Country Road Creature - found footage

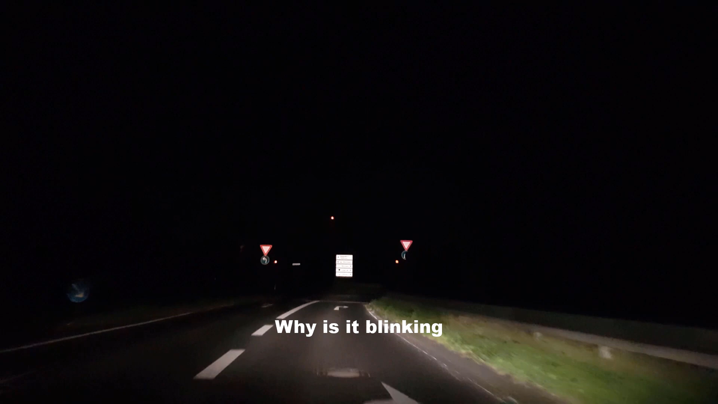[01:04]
Die werden ausgeschaltet danach, damit die Energie sparen. Die rechts. Das sieht gruselig aus. Damn. Boah, rechts ist komplett Land und links Damn. Ist noch die Straße. Nothing is... Kann man nicht sehen.
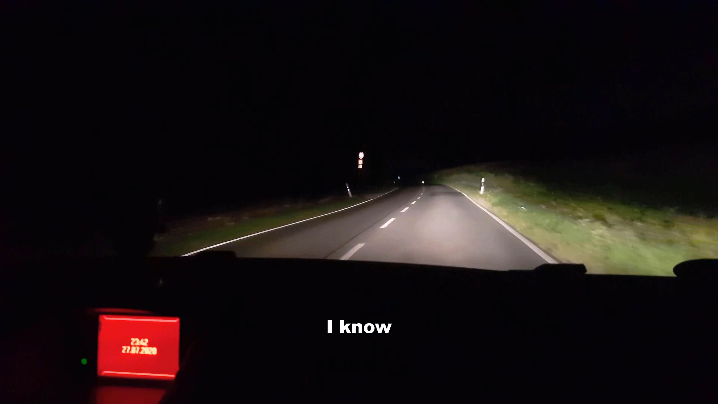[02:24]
Ich weiß, es ist kann nicht gefährlich. Man kann ja. Beim Abbiegen niemanden sehen. Ah, God dang it. Die Straße ist hier furchtbar.